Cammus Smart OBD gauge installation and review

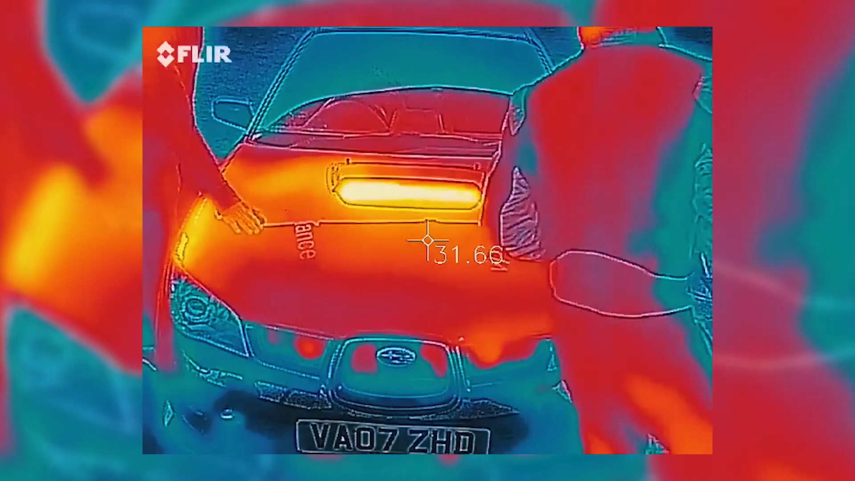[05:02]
Out of the factory it had about 220 horsepower and it now runs 350 horsepower.
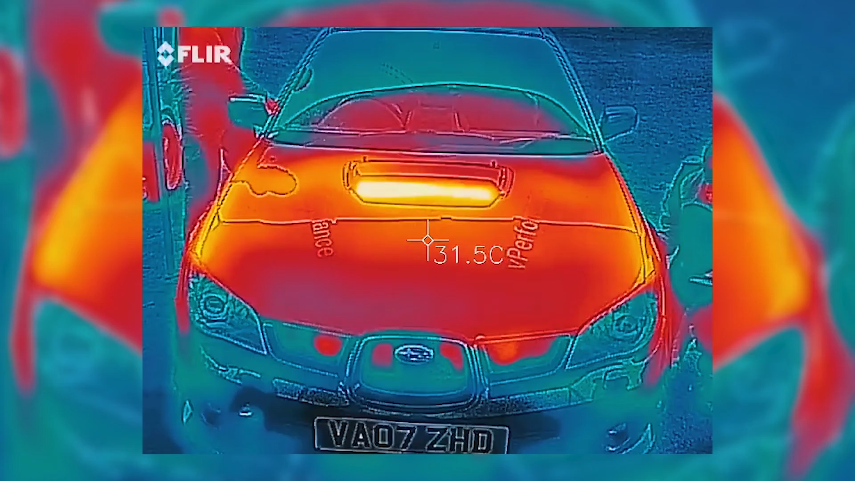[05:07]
On screen: spot 31.5°C
So down both sides of the engine bay there you can see me feeling it.
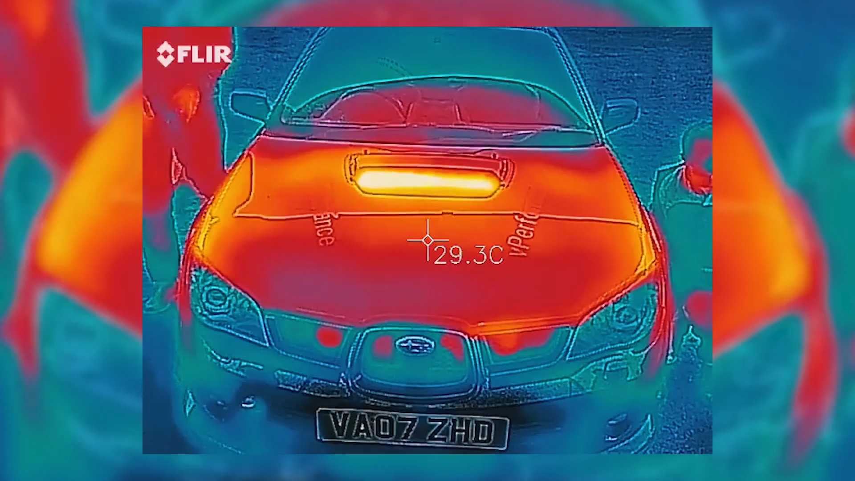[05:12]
On screen: spot 29.3°C
It's almost too hot to touch. Now we came in after our new temperature gauge showed as 105
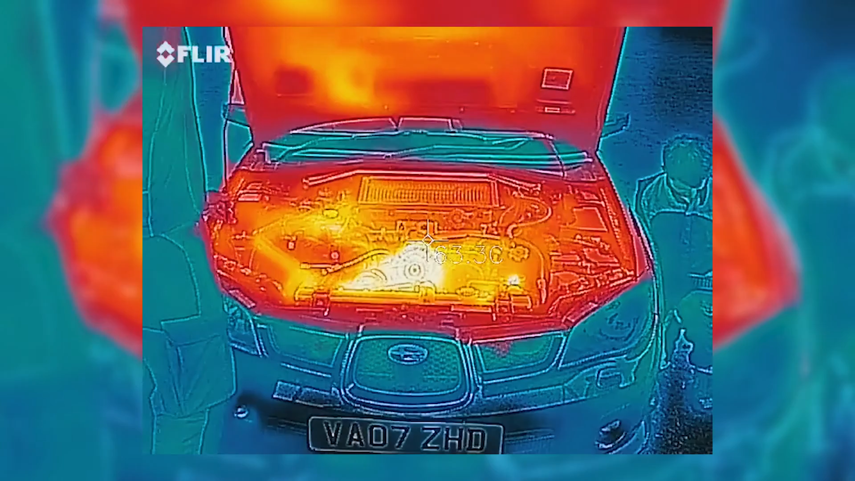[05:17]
degrees and we thought we'd come in and check out where the engine is getting hottest.
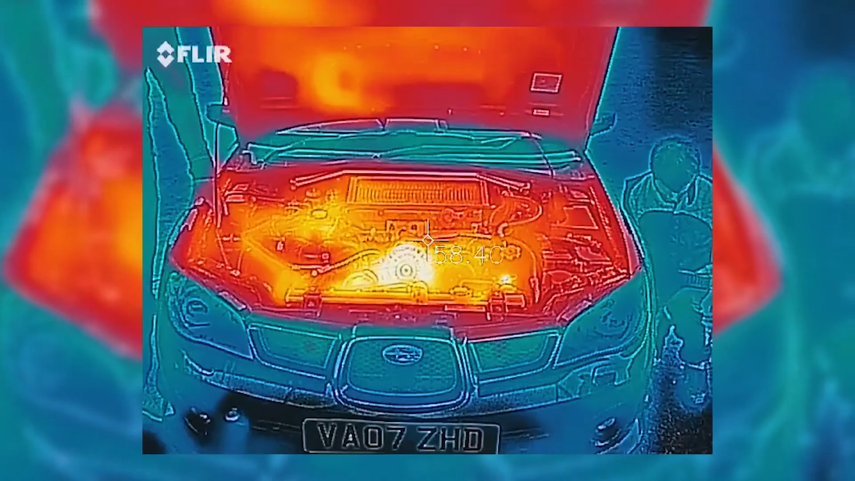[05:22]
So you can see right in the centre there the alternator is very hot. Down both sides we've got heat coming out of the exhaust headers.
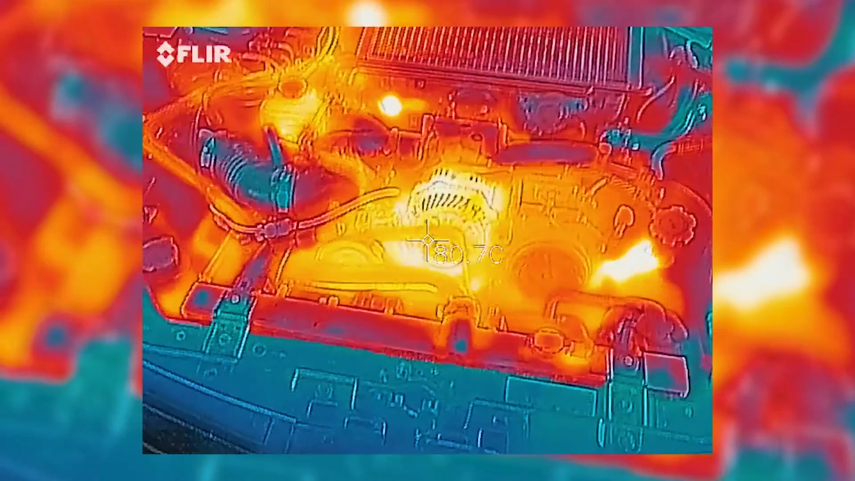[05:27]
The intake pipe itself is that cool shape in the bottom left.
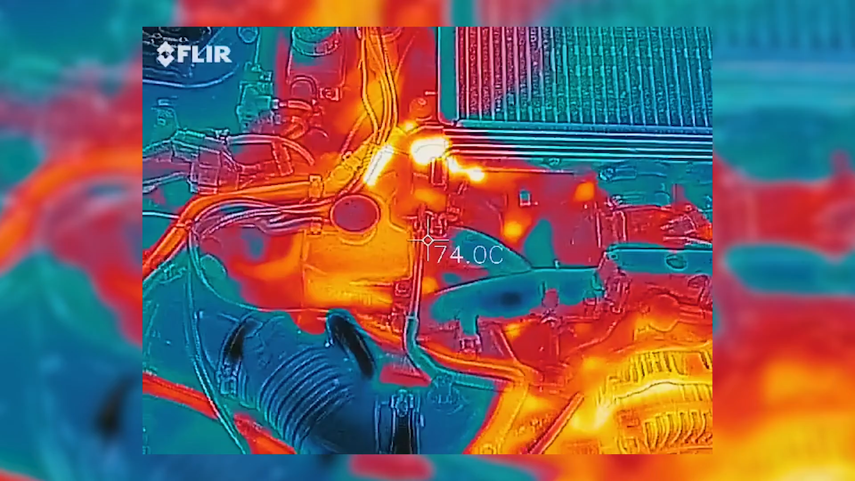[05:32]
On screen: spot 74.0°C
But the coolant reservoir immediately above it is still showing yellow. It's very hot. What we don't want is for the car to overheat the oil or the water and result in engine failure.